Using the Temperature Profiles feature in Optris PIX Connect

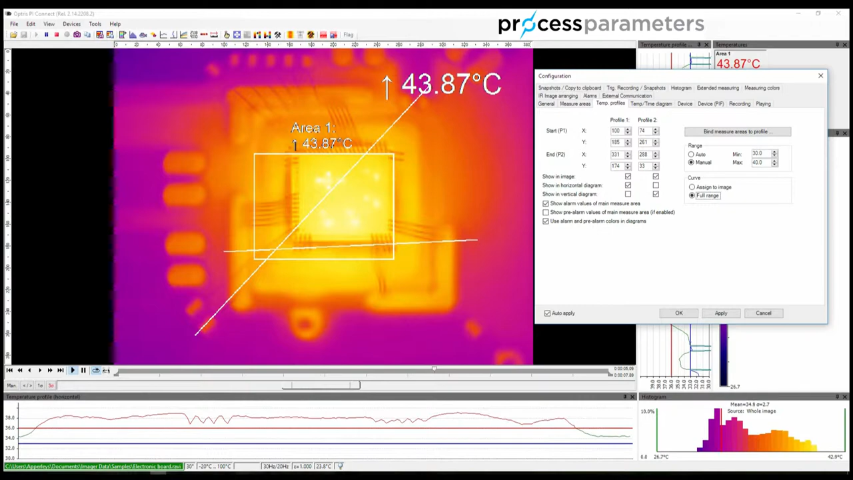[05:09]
The second scaling option relates to the scale of the line in relation to the image. The default is that the graph will fill the complete width of the window. But selecting Assign to image constrains it to the same length as on the thermal image.